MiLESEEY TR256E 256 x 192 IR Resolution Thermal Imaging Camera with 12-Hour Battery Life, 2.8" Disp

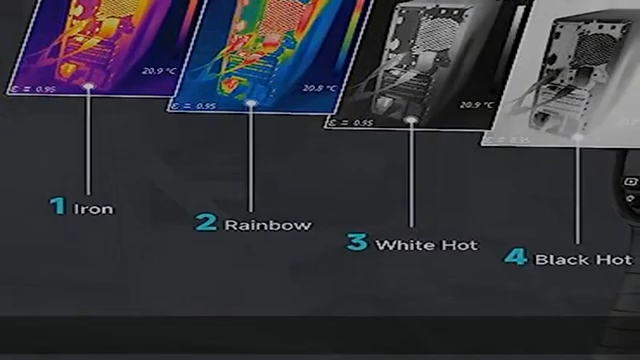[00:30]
minus 4 degrees Fahrenheit to plus 662 degree F, High Resolution, Accurate Measurements help you identify problems in a timely and reliable manner.
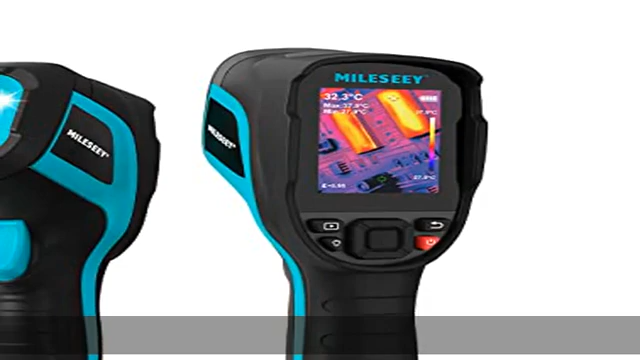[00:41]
On screen: spot 32.3°C
Connect to PC and software to analyze data, the Mi LESEY Thermal.
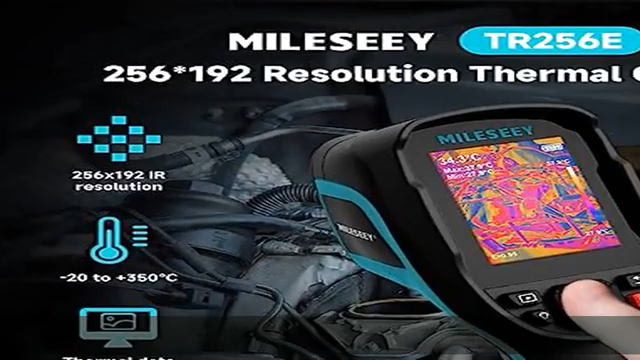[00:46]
Imager can be connected to a PC via USB and can perform image analysis,
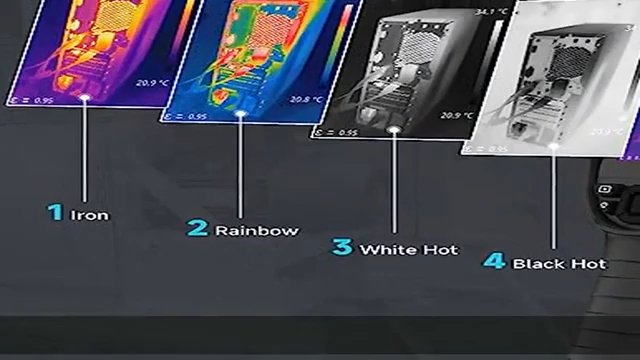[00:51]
real-time detection of object temperature changes, 3D imaging, and point, line, or surface temperature measurements.
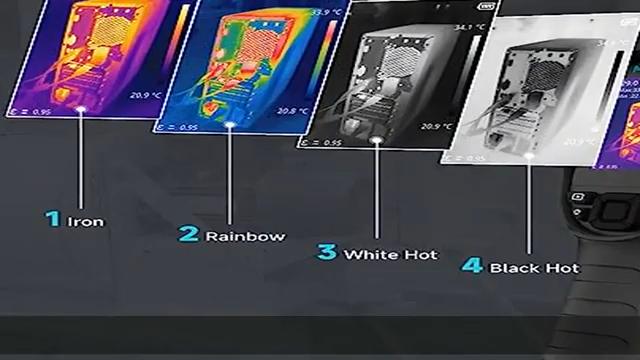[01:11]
export data reports, and drill down into the data point for view modes,